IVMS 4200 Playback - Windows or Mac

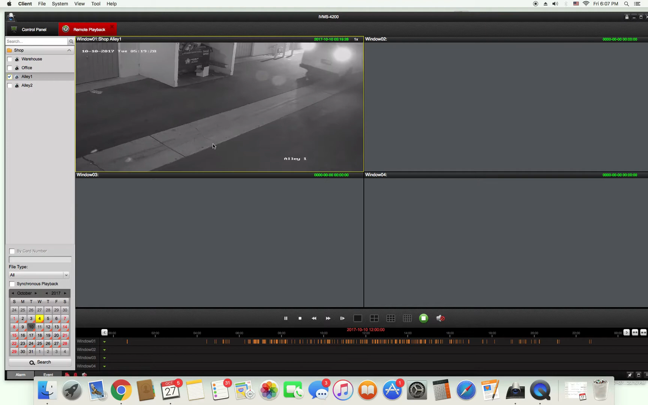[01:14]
So you can see I can click here. This will be brought to another. Here's 519 AM. I can also take a video recording by clicking here and right clicking and pressing start recording. After I decide which file I want to take I want to right click again and press stop recording. It will pop up in the bottom right corner.
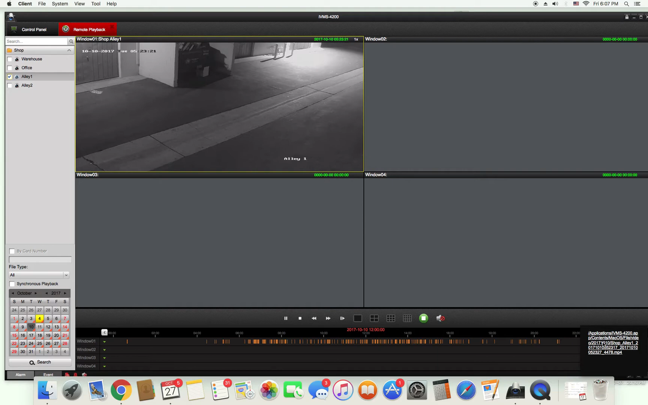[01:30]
You can press that and that will take you to where the video is saved.
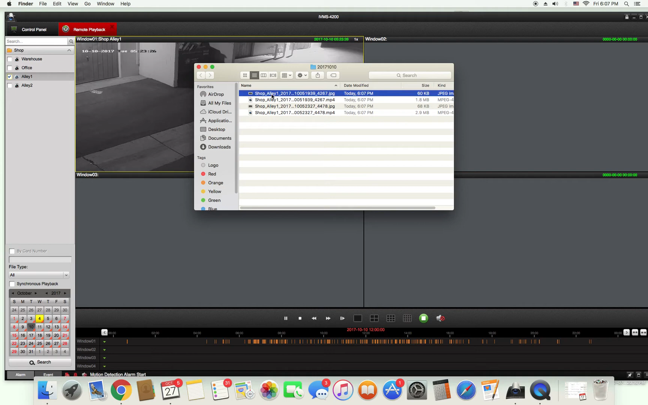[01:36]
From here you can see a screenshot of the video you just saved or the video.
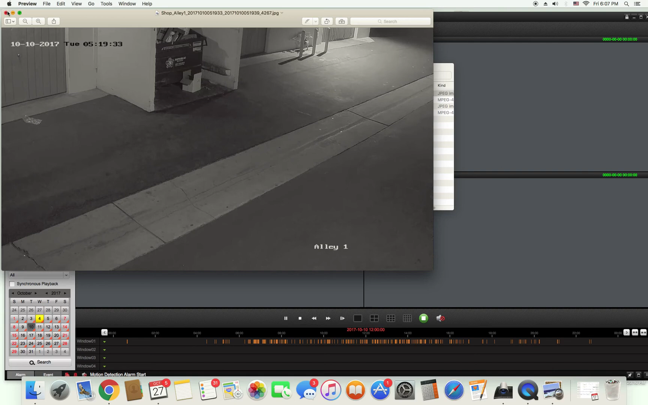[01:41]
That concludes remote playback for IVMS 4200.